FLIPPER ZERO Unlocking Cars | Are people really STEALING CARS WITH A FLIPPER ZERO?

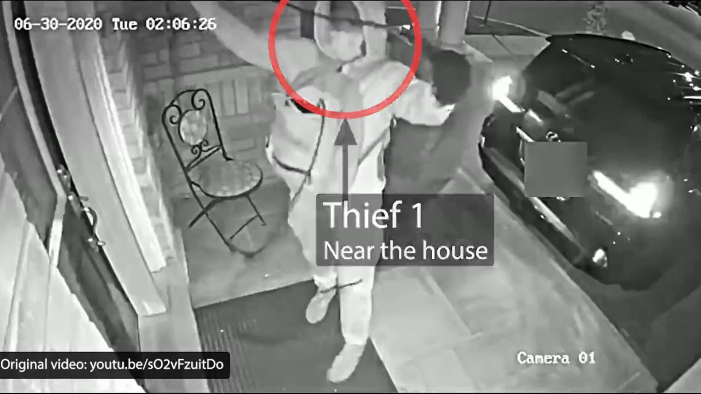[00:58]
perpetrators typically operate in pairs, employing radio repeaters to deceive the vehicle into believing
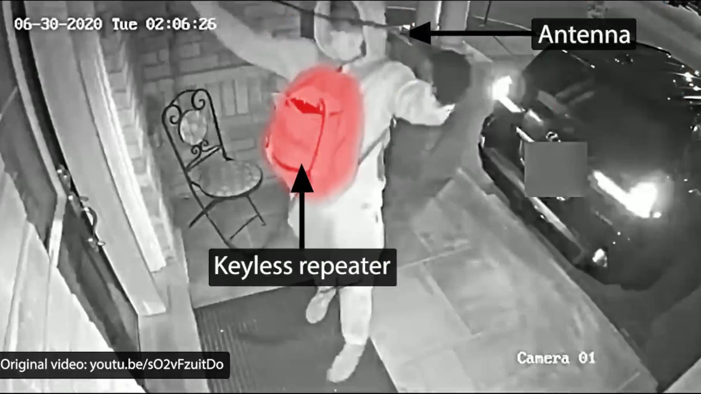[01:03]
the key fob is closer than it actually is, often within the confines of the victim's home.